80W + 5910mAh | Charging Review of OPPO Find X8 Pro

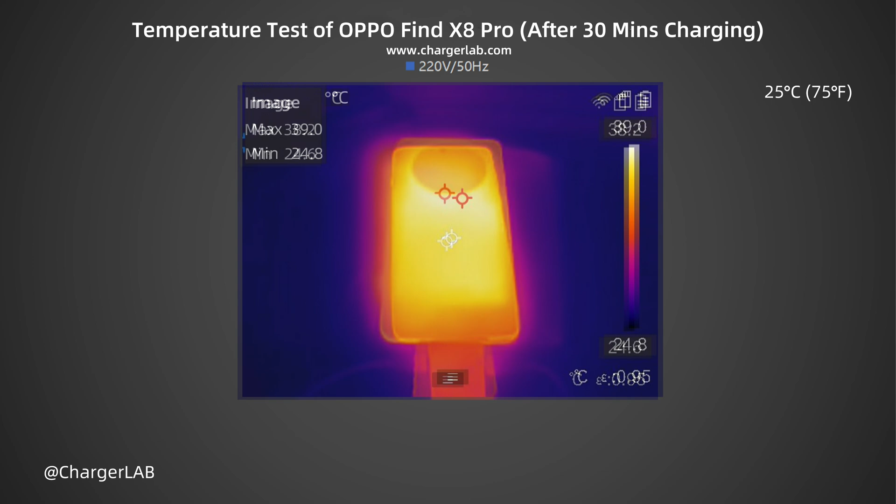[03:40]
After 30 minutes, the maximum temperature on the front is 38.2 degrees Celsius. The back is 39 degrees Celsius. During charging, the temperature on the back is slightly higher than that on the front.